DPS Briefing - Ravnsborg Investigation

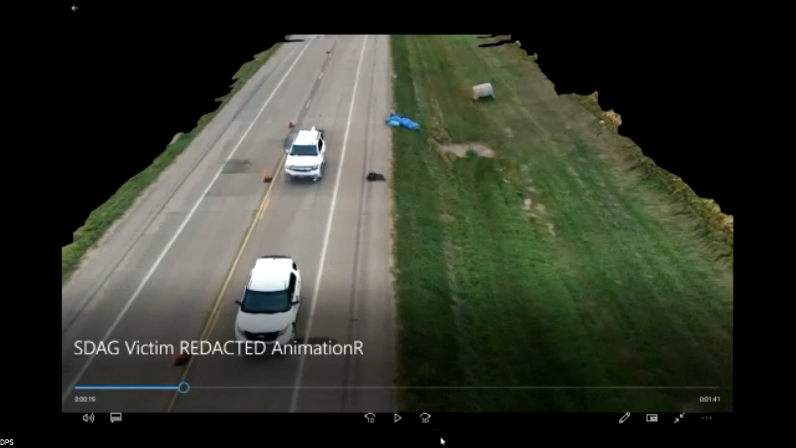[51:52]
It's actually not a video. What it is is it's a drone that's flying over, taking multiple pictures, and then there's a process called photogrammetry.
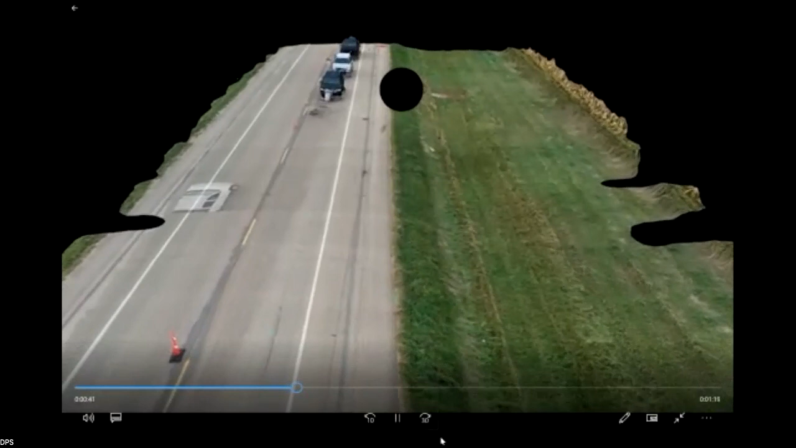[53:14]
The marks from the body, you're going to see right in this area right here. Here's the bone marking, marks, body marks, body marks, body.